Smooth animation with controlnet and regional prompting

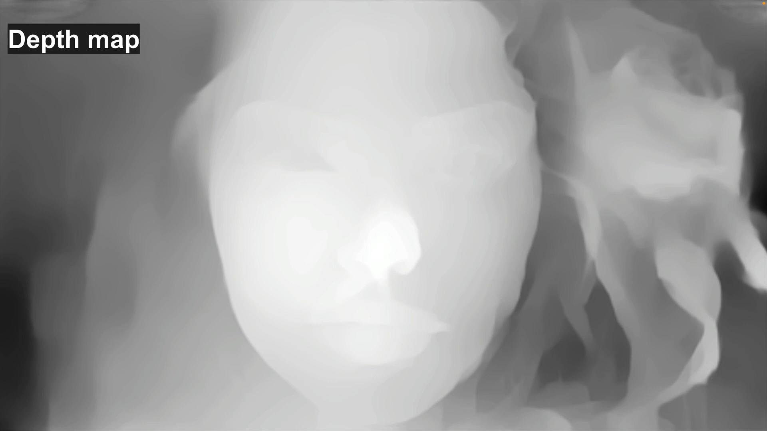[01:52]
And this is the depth map that was generated. So original image,
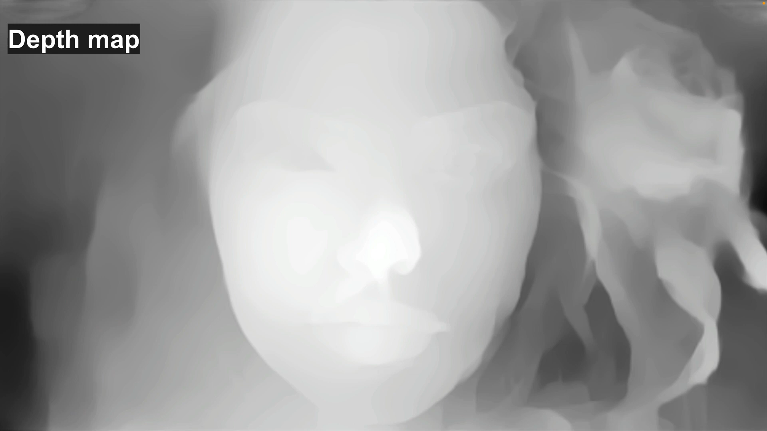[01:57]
depth map, and the diffused generation.